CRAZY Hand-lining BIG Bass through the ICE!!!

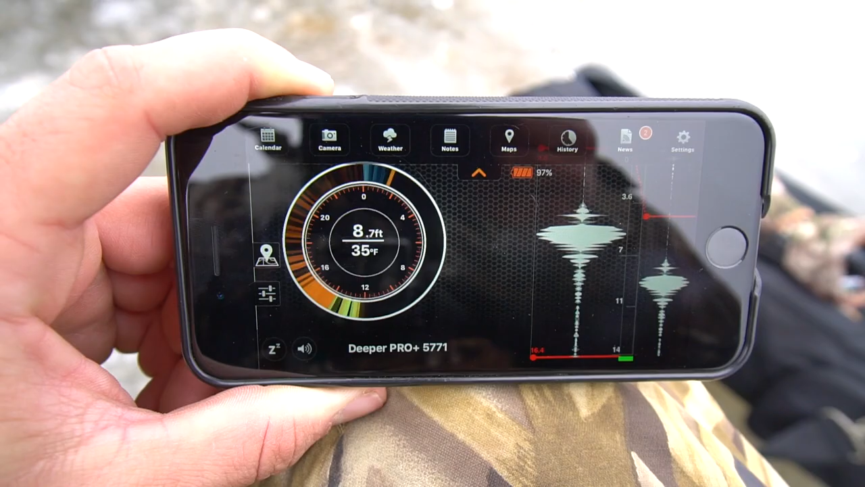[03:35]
On screen: depth 8.7 ft, water 35°F
So to show you guys what we're doing, using the deeper, right now this is my phone. I've got the deeper in the hole there, and Ryan's over here jigging a waxworm up and down.
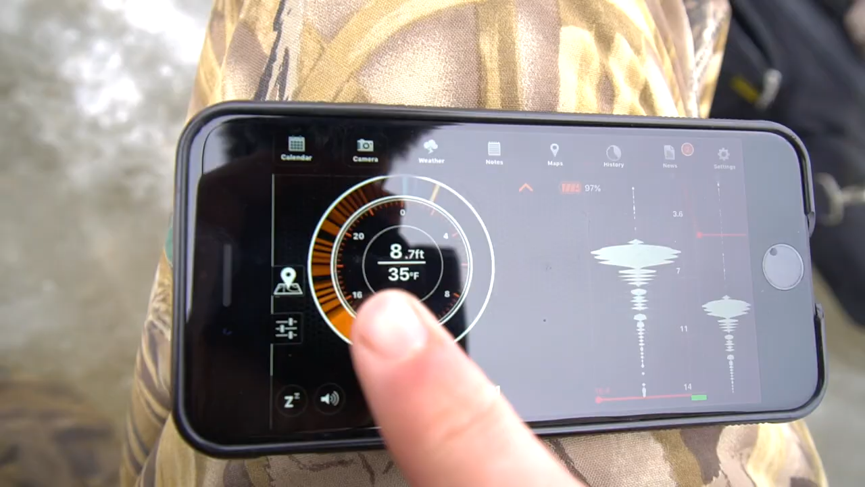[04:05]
On screen: depth 8.7 ft, water 35°F
So what I'm saying is, those little blips that you guys can see right there, those are fish.
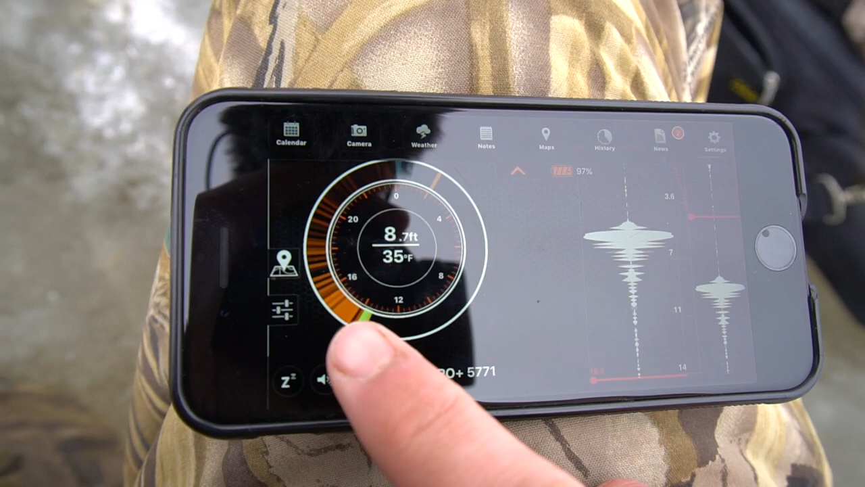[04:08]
On screen: depth 8.7 ft, water 35°F
And I had Ryan was, I was gonna demonstrate it, what it looks like to jig the wax, or when he actually caught one.
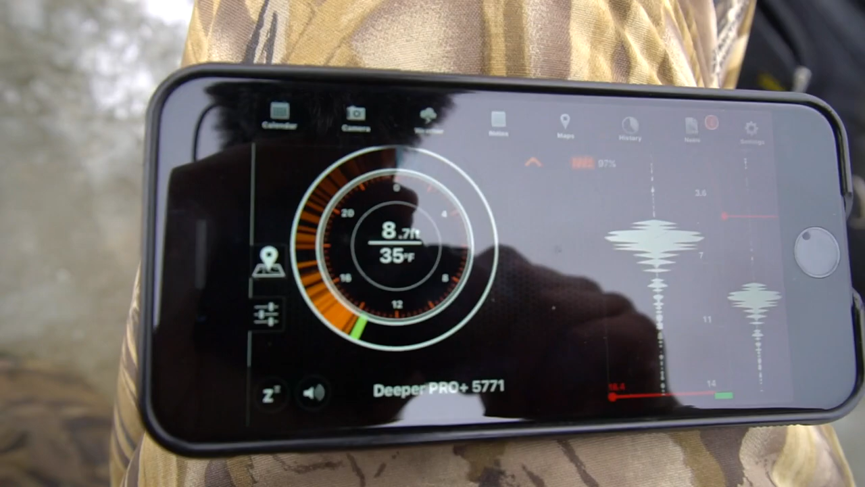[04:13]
On screen: depth 8.7 ft, water 35°F
So you can see right there, that little orange mark, he's jigging up and down there, right there. You guys can see that.
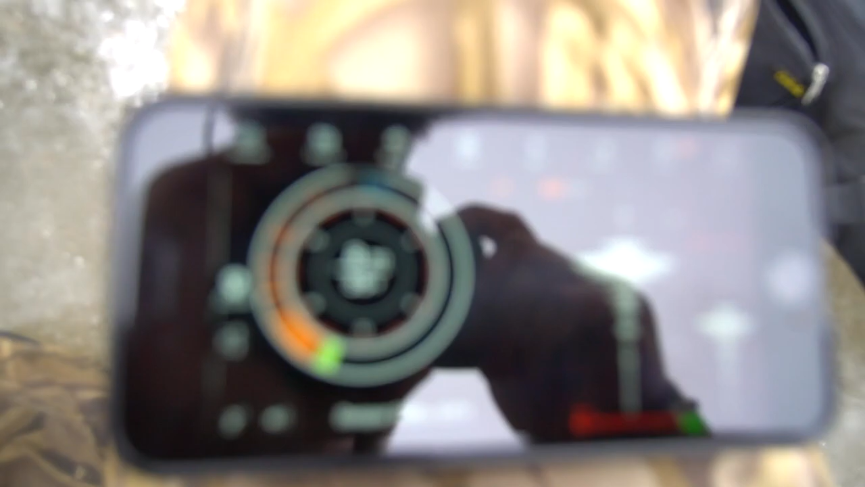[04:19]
That's what the deeper is looking like right now. So that's what we're using. This is the first time I've ever used the ice fishing feature on it.
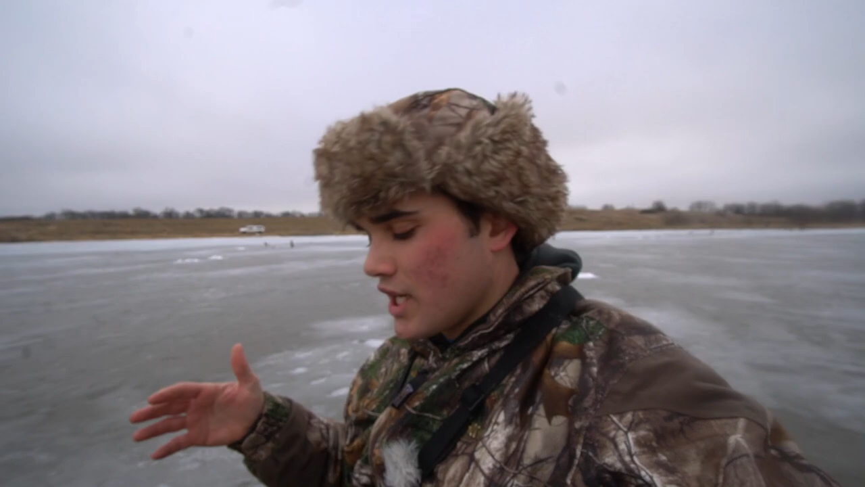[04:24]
And it looks just like the regular like sonars that you guys can buy at the stores. So that's what we're doing. As you can see, the little waxworm jigging up and down. And so what you do is you look for one of those little lines, the little lines that I was showing you.
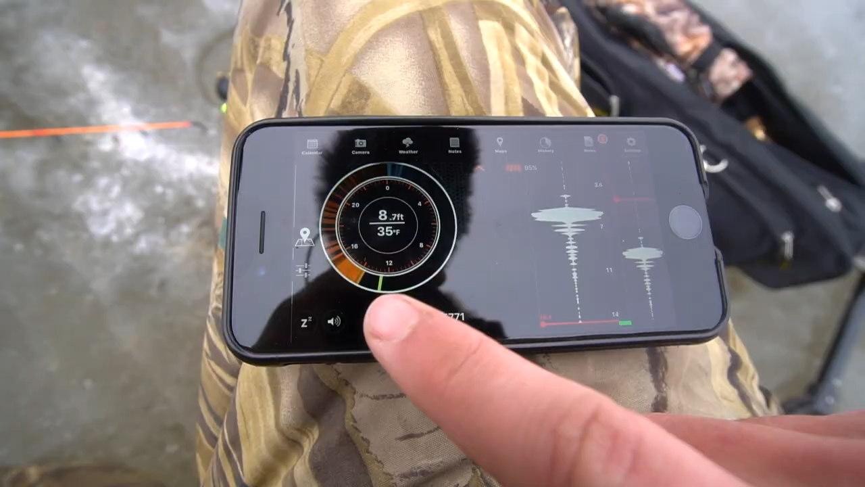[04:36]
On screen: depth 8.7 ft, water 35°F
Those little lines right there. Those right there, that right there is his waxworm.
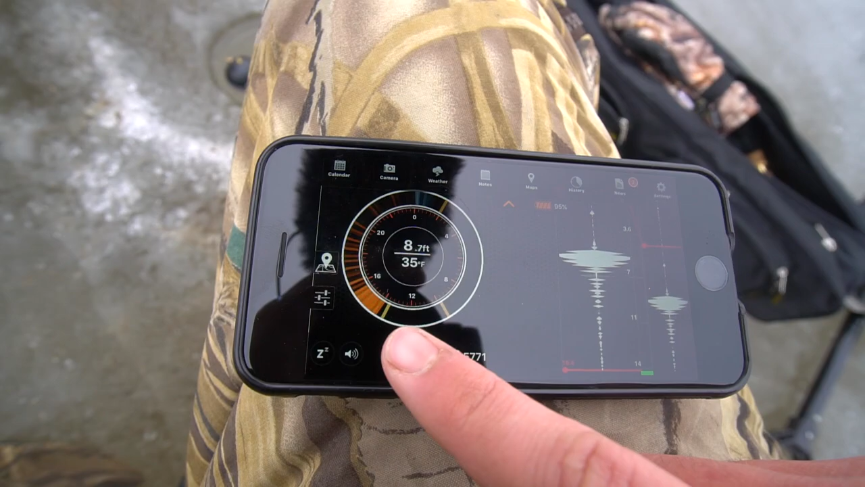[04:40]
On screen: water 35°F
But as soon as you see a second one, you see him jigging it up and down. As soon as you see a second one, then that is a fish. I wanted to kind of show you guys what we were doing to catch the fish.